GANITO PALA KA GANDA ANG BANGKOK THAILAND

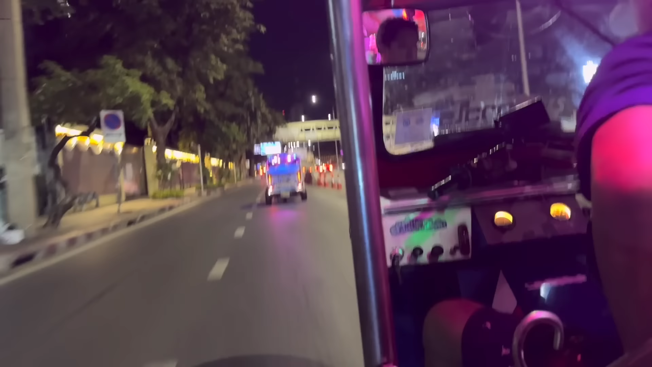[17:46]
Ito mga kababayan is right hand drive. So sa kaliwa dadaan. Ayan dito sa kaliwa.